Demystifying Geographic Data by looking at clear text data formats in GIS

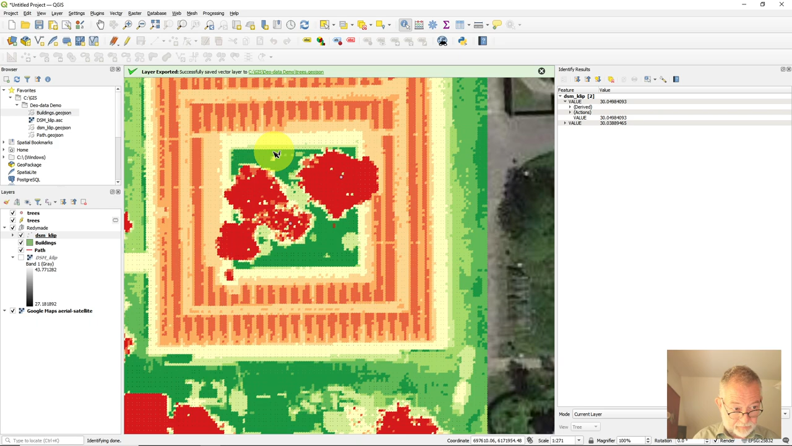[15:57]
So just a lot and a lot of points.
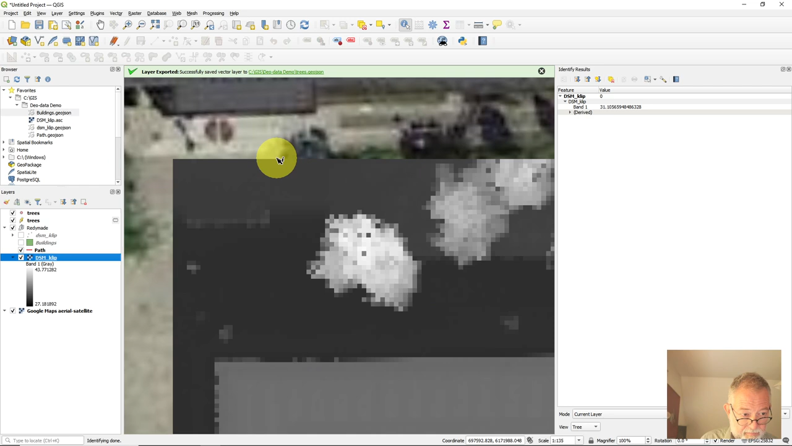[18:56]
I assume in here activate my points so this part there add an elevation of these